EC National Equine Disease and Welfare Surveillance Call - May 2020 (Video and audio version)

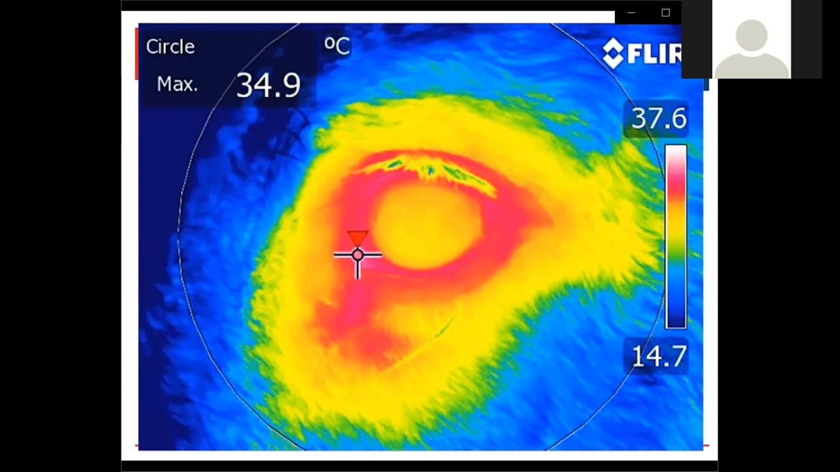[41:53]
On screen: max 34.9°C
The beauty of this is we don't have to take saliva samples. We don't have to take blood samples. We can measure the response with a non-invasive approach, because the last thing we want to do when we're looking for stress is distress the animal clearly.